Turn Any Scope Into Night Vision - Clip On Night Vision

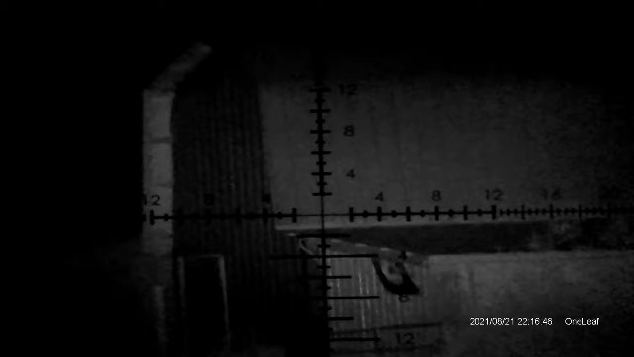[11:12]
shined in the daylight i don't know if it's going to show up in the screen or not but right here is ir setting number one i'm just going to kind of scroll through and show how much better it gets with each click once again this is just the factory ir that comes with the clip-on night vision there's number two setting three four five
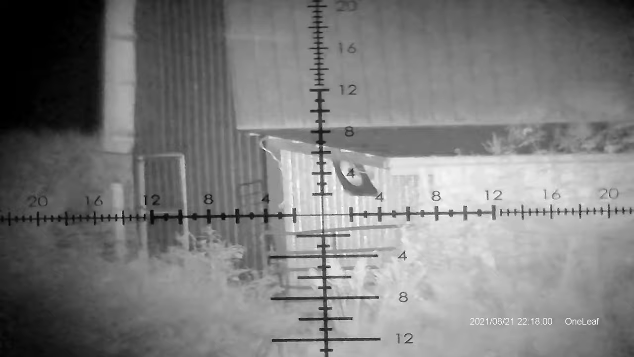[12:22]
also i want to note i was noticing in my daylight video i probably had this device canted just a little bit so it might show on your end that the crosshair is canted um that's just a matter of readjusting uh the bezel the the housing whatever you want to call it the attachment that goes on the end of your scope um so the night vision clips right into it i probably
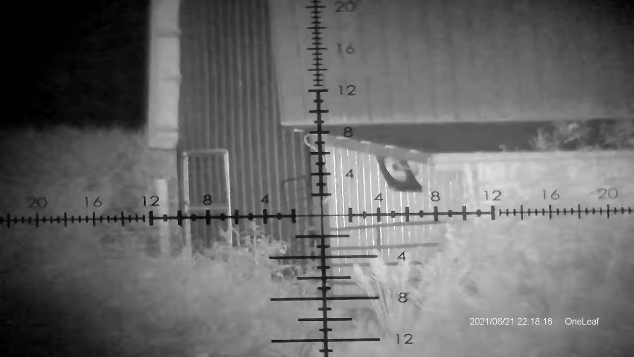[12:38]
just had that a little bit skewed a little bit off but no big deal i'm
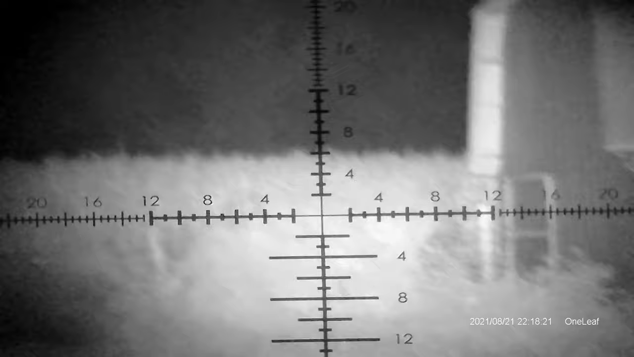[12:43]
going to swing the rifle here on setting six and try to find this tower that was about 250 to 300 yards away kind of hard to see out here at night by the naked eye but i think i can find it in the scope there it is
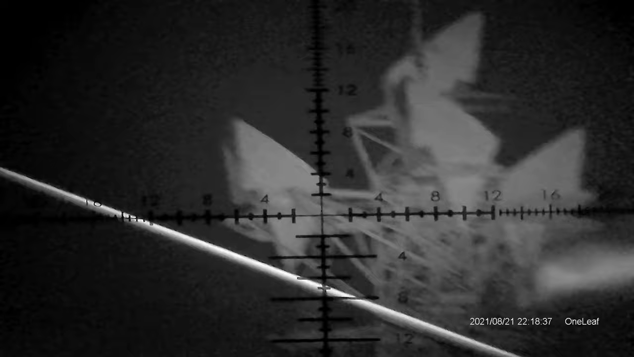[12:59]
that's what we saw earlier
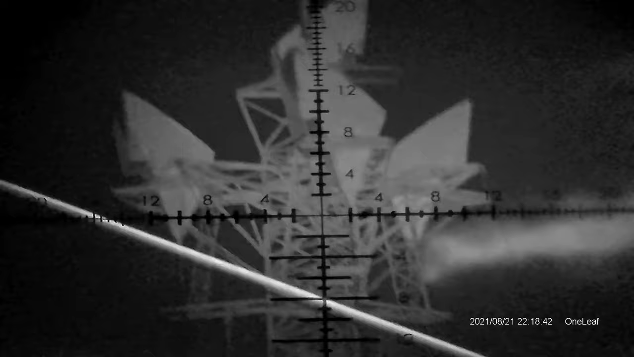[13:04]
shows up really well about 300 yards i think
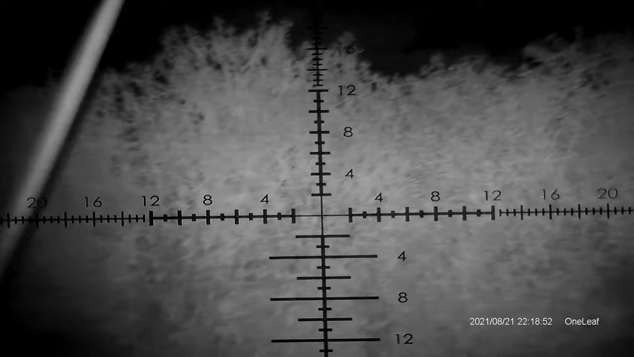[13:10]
the box on this said visibility up to 328 yards but i don't know be interested to test that i think it might be a little more capable of that really
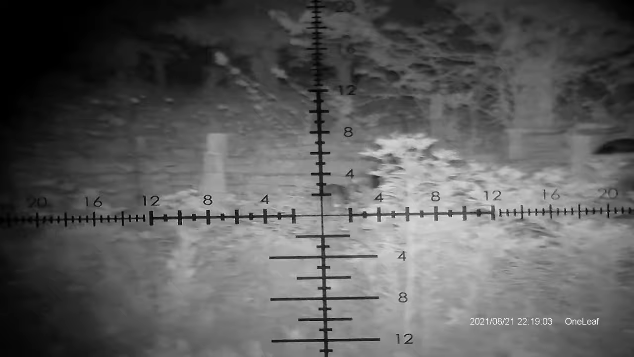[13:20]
i'm going to walk over and get a better view of that equipment that we looked at earlier all right i moved over here
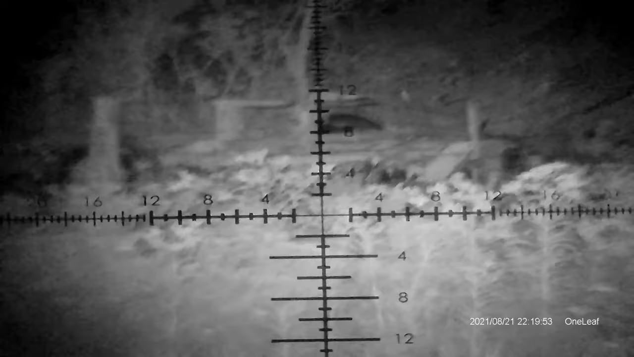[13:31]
towards this equipment exactly where we were in daylight looking at the equipment
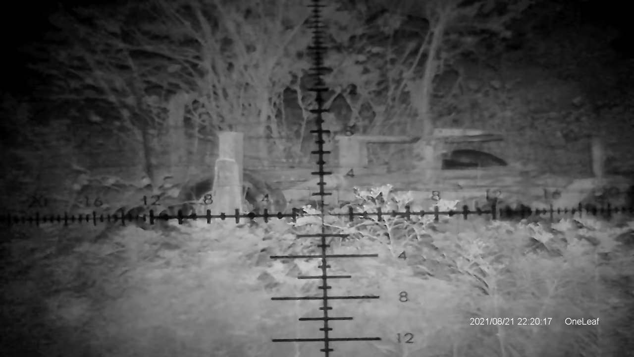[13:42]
uh we're on ir setting one there's two three three four five and six
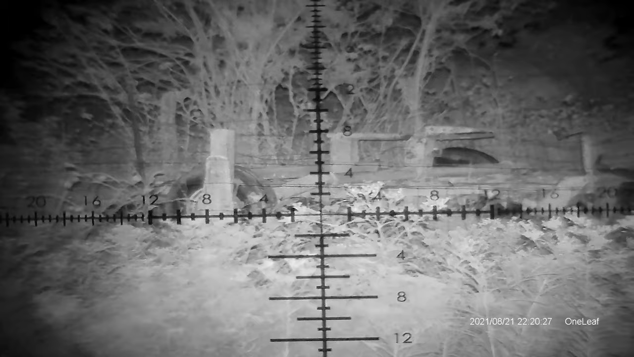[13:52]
very very clear
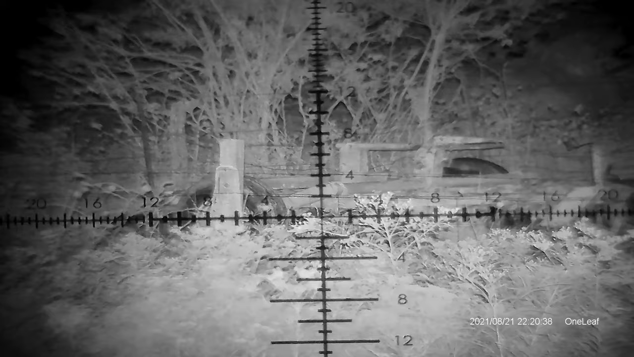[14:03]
i'm going to try to find focus here about right in there probably picked up everything really well
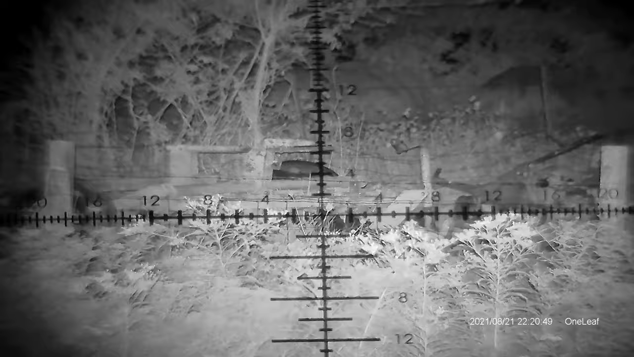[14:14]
man this thing is impressive turn any daylight optic into night vision scope
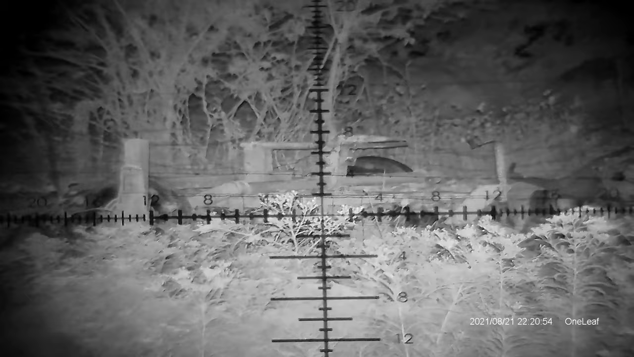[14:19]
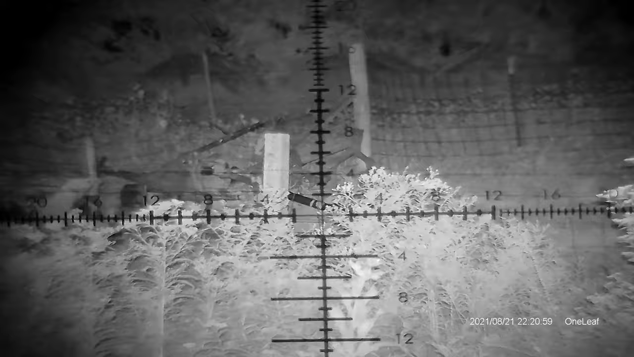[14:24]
and a nice uh daytime recording capability too